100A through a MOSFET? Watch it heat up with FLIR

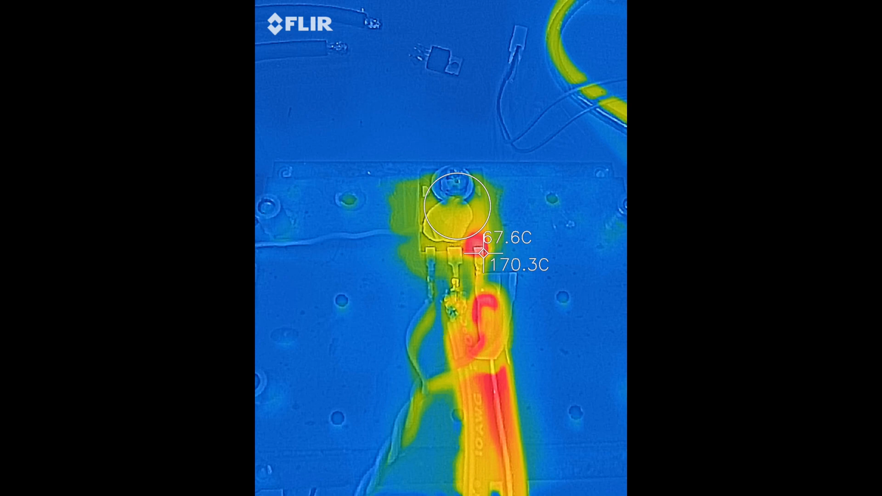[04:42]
70. About two minutes into it. You can see the leg temperature or the case temperature right by the source legs at 175 75 celsius.
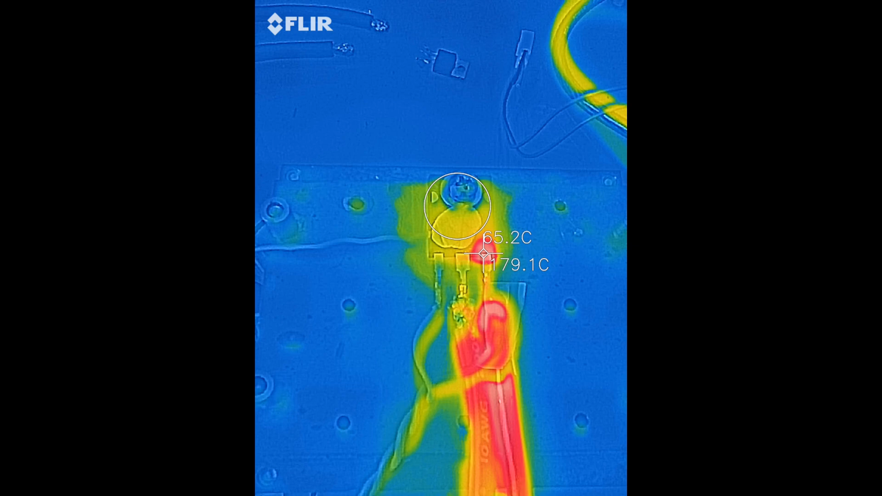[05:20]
It's probably the resistance in the bond wires going to the die. 72 celsius. 73. Still climbing. Leveling off a bit here. 74 celsius. So 75 is my target. Then I'm going to let it cool down to 50 and hit it again and see how quickly it warms back up.
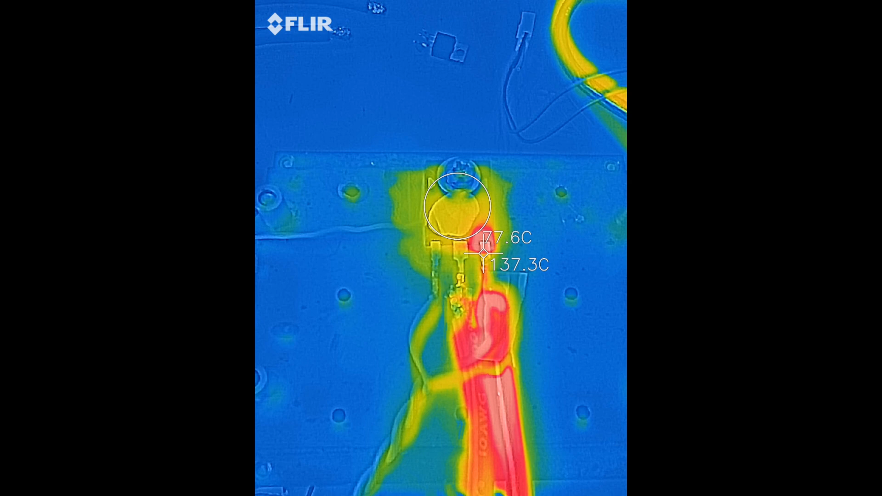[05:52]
75. There we go. 75 celsius. Shutting off the current. 70. 65. 65. 60. 55.
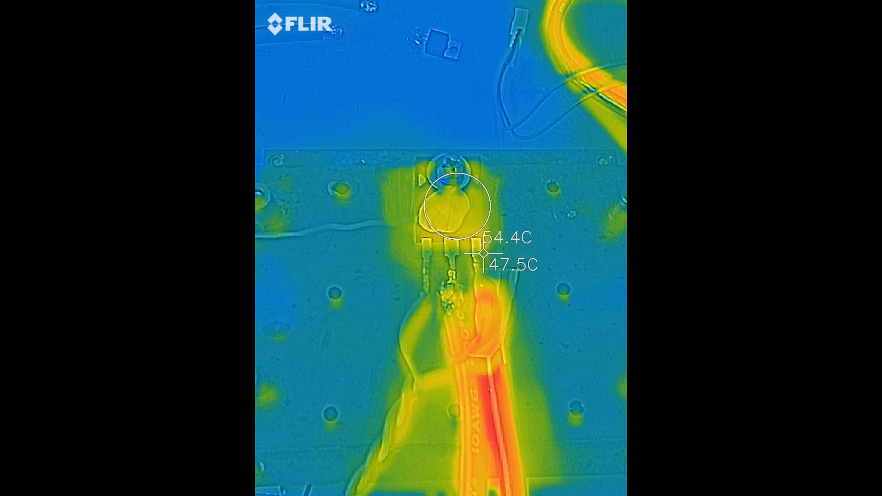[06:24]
50. And current back on. 61. These wires are not liking me.
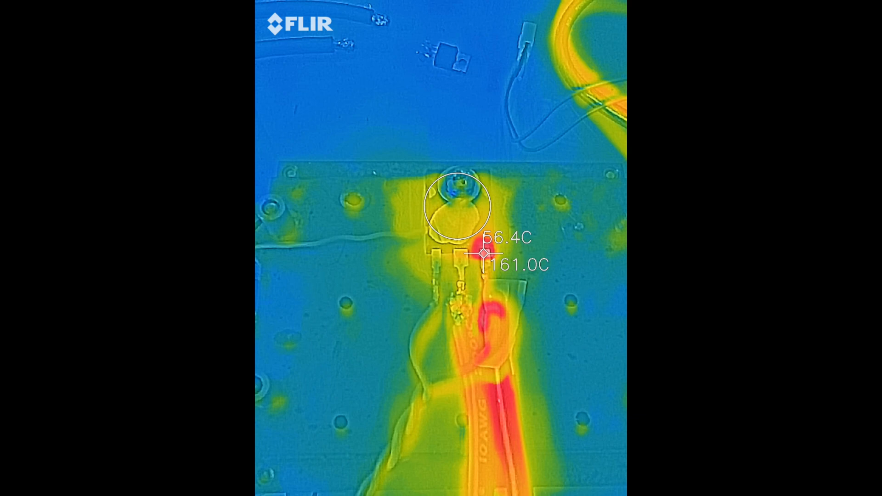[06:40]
Good thing they're rated for 200 celsius because they're pretty damn close to it. 60 celsius. 60 celsius. 60. 60. 60.
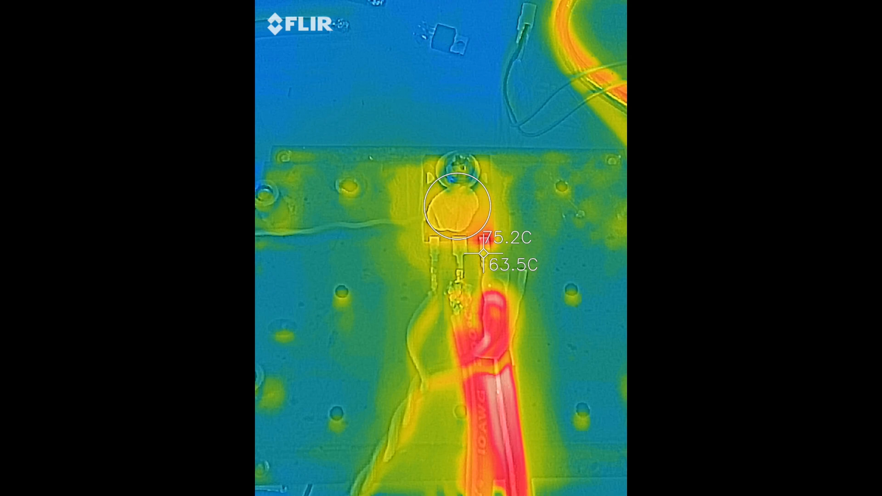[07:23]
60. 60. 60. 60. 60. All right. All right. Remove the current. Let it cool. 65.
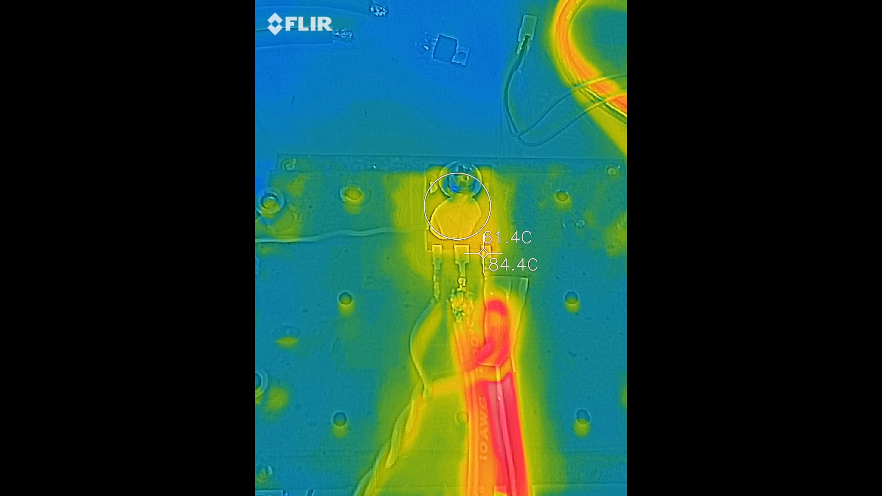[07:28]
60. Turning it back on. See how it goes from 60. That's how long it took to go back from 55 just to get back to 60.
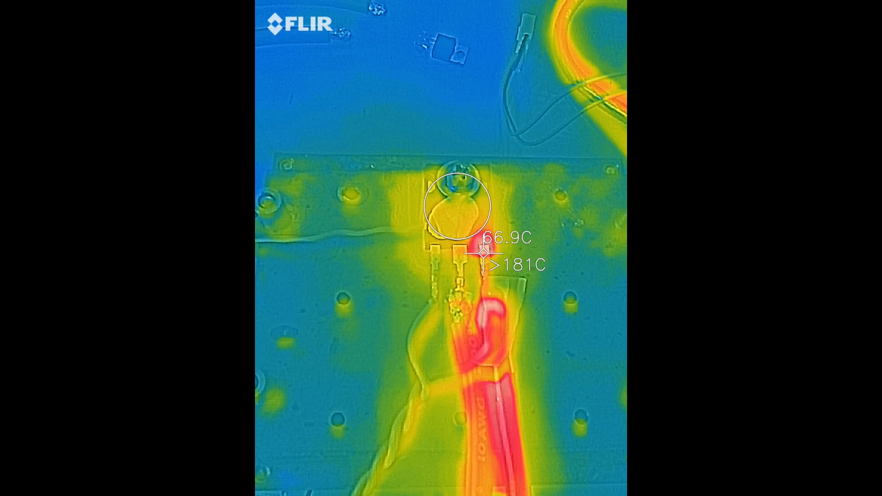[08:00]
65. 65. I'm going to turn it off at 70 and let it cool. I'm going to call that a wrap. As the wires are very toasty. It's my hottest temperature here.
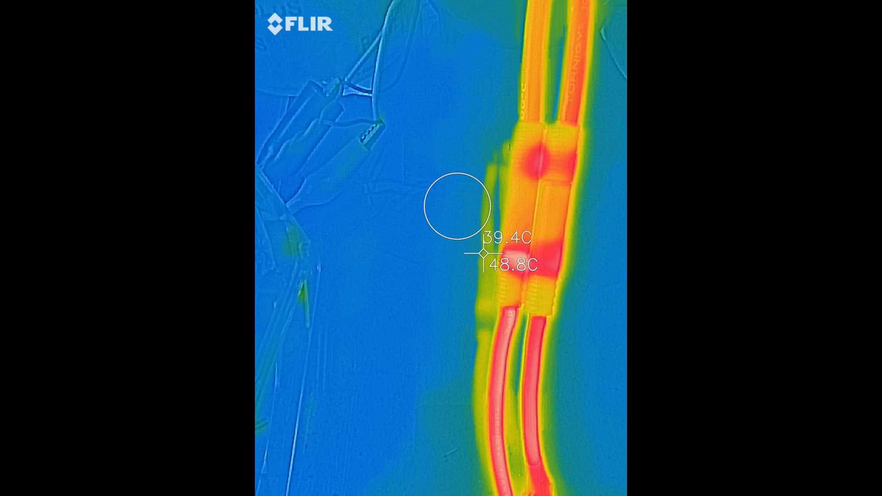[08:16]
Yeah, it's up there. Yeah, it's up there.
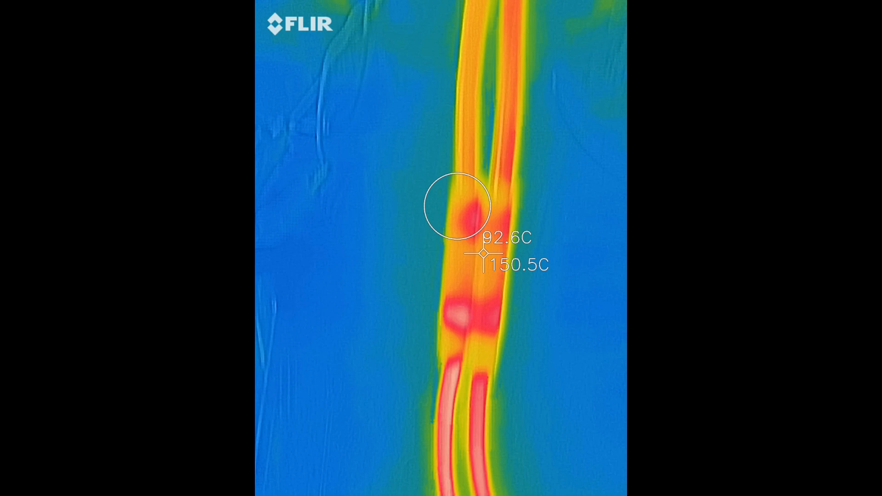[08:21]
Trying to move the higher temperature. Pick it up to 200. See if we can get a reading.
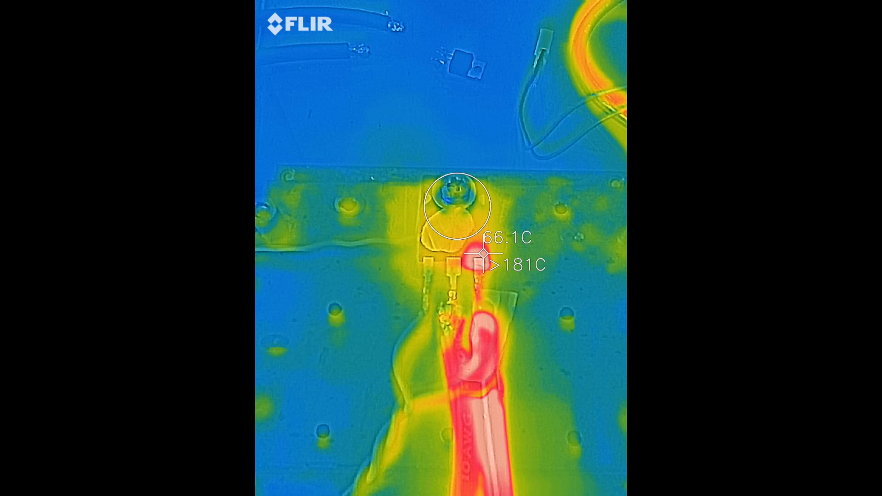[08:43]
On screen: spot 66.1°C
All right. Shutting it off to let it cool down.
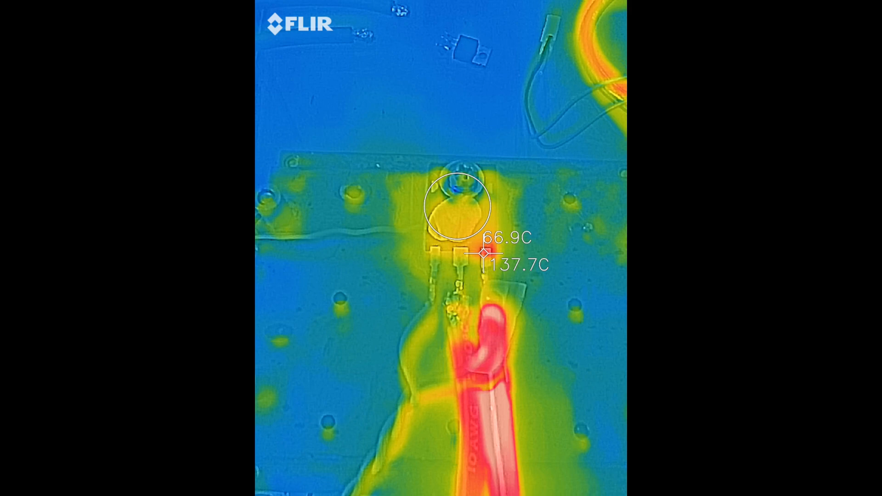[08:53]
Temperature drops real quick on it with this heat sink. The heat sink's sitting at 37 degrees. Takes a long time to heat up that chunk of copper with the fan blowing on it. 50 degrees on the case. I'll let it get back down to probably 30 degrees and then I'll stop this video.
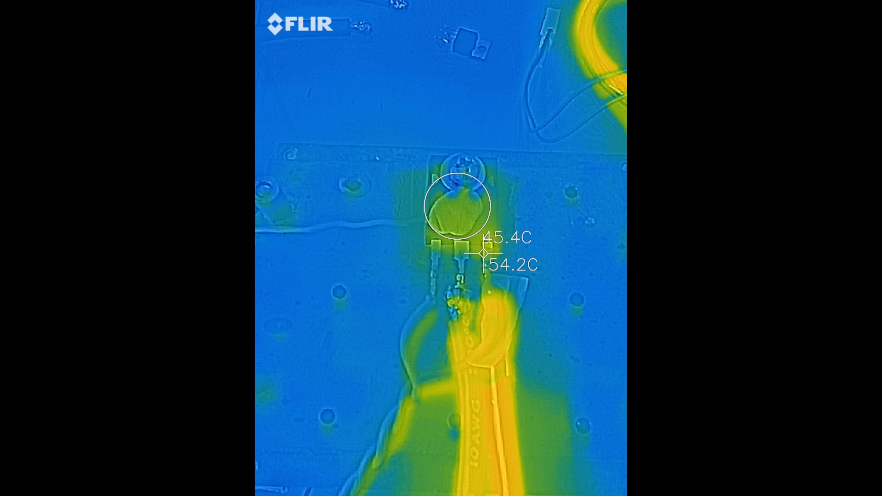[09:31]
38 degrees. There is a disparity between the thermal couple and what you see here on the FLIR. So I'm just calling it out so I know. 35. I'm going by the K-type thermal couple as that's what my previous experiments were based on. 34.
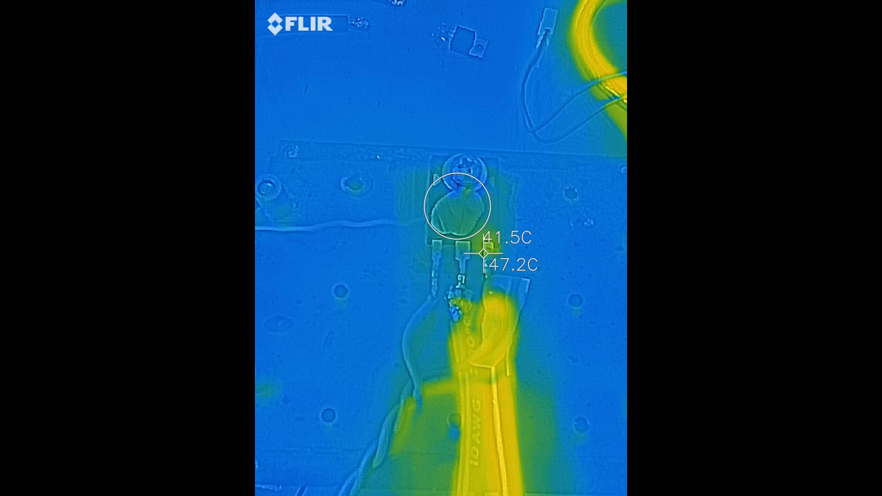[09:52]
33. I'm going to call it right there. Back down to 40 according to FLIR.
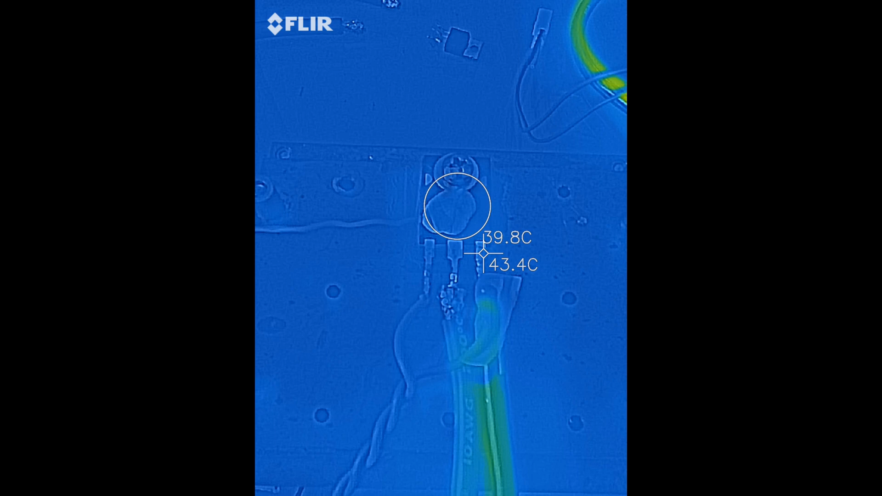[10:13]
And 31.5 on the thermal couple.